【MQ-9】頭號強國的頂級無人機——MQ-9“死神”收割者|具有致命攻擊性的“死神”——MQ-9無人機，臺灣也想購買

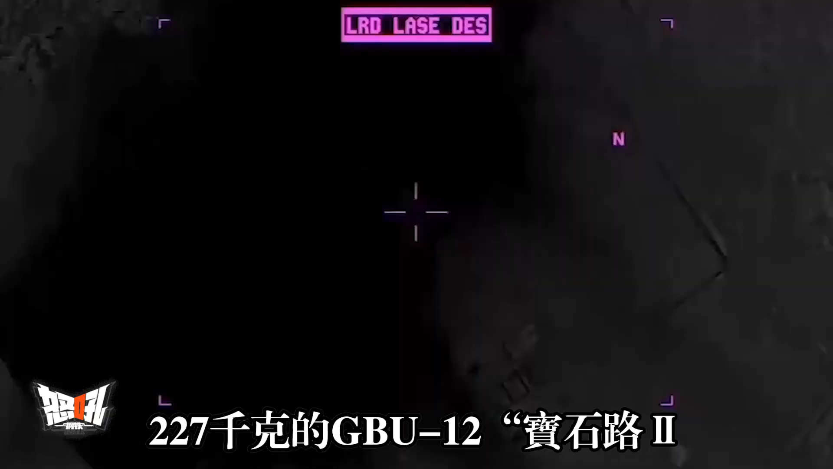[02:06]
GBU-12宝石录2激光
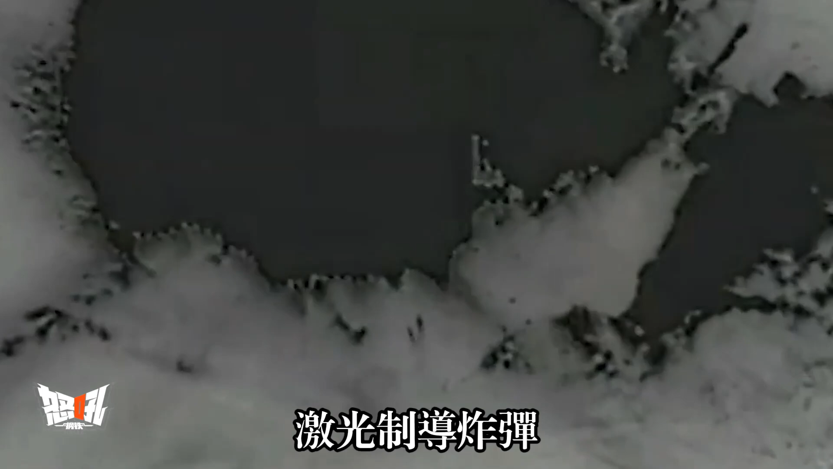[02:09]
制导炸弹成功摧毁了地面固定目标2006年美空军最终正式决定将MQ-9无人机命名为死神
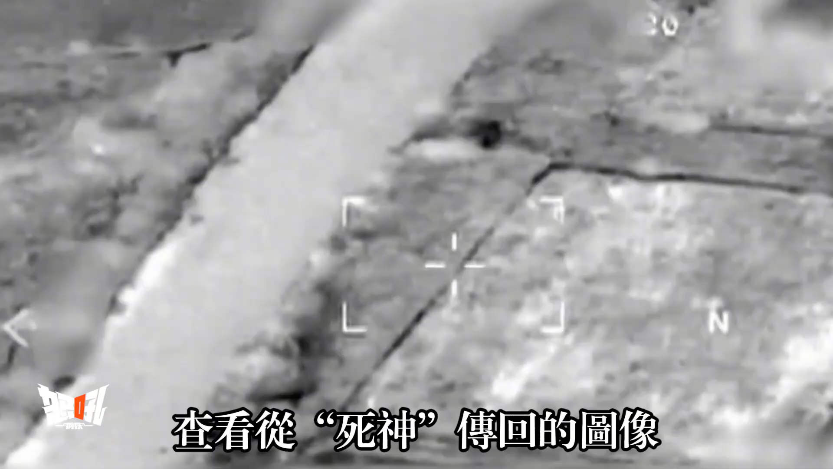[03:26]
死神传回的图像观察各系统的工作状态飞
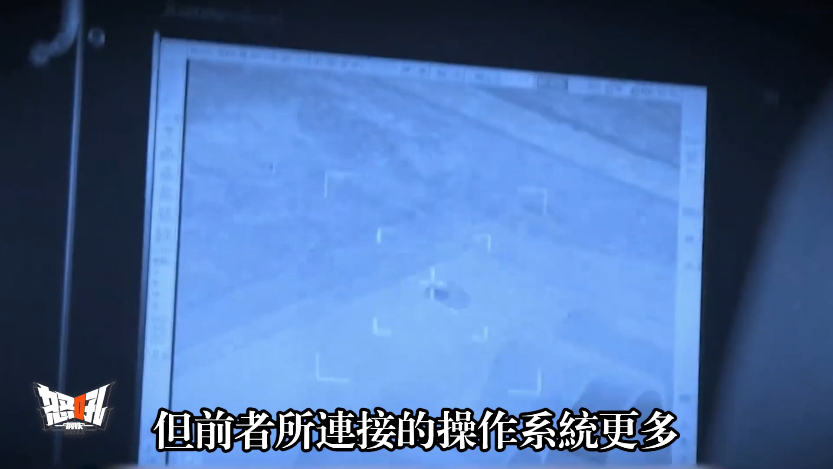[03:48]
前者所连接到的操作系统更多包括照相机红外系统雷达